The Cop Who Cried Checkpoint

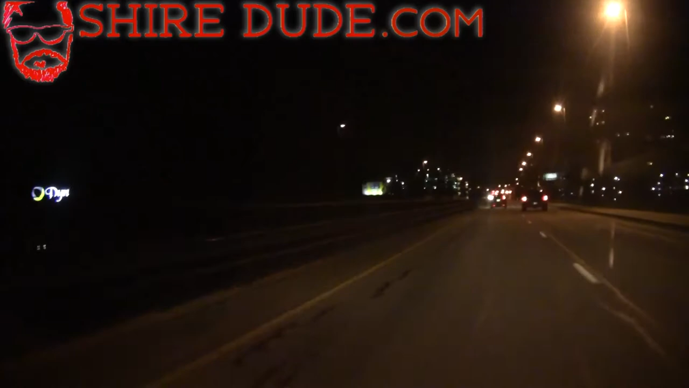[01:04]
Alright, so we're on the infamous Elm Street right now, usually swarming with cops.
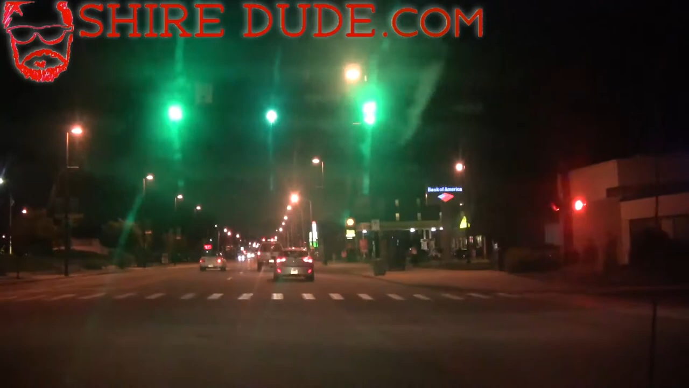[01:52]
That's pretty good, though, that you can up, like, just the continuous and, you know, I guess the problems driving around. Yeah. Just past Murphy's Tap Room on the right. The bar in Manchester that accepts Bitcoin. Okay, so we are at the police complex right now.